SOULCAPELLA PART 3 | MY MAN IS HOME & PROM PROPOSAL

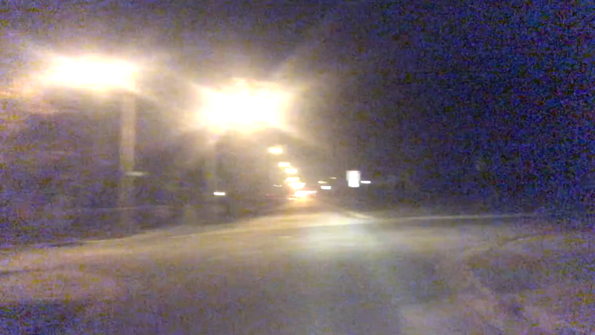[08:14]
They got two fire trucks for no fire. They got two fire trucks for no fire. That one on your end. It's your season's mask. Can y'all see? Yeah, y'all can see. It's a lot of cars, too. I cannot get over this. Like, I can't. What? They are sitting there watching a movie. Right there.
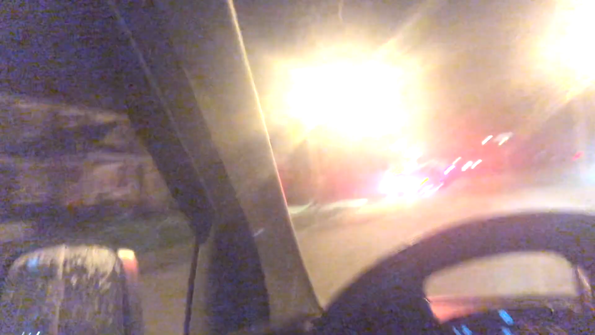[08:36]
They've been sitting here this whole time. Maybe that's their house. Look at that, y'all.